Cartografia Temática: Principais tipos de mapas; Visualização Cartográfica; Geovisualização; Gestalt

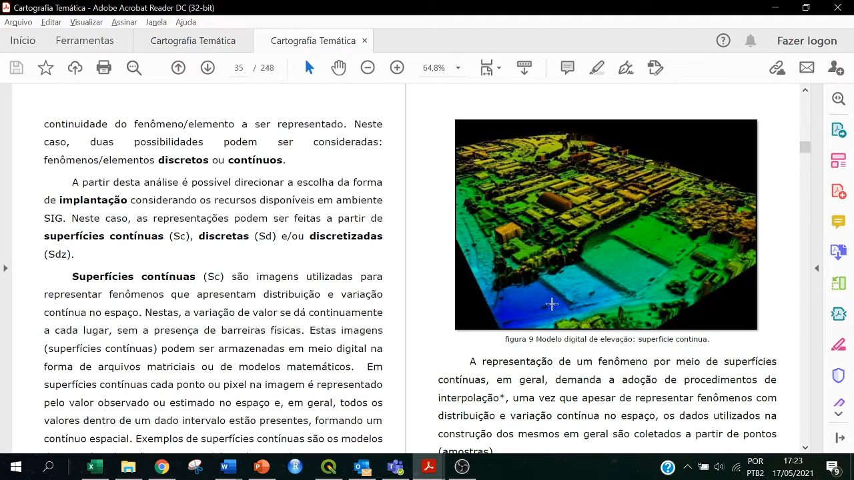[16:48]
a gente tem uma figura de superfície contínua aqui com a representação do tipo hot to cold.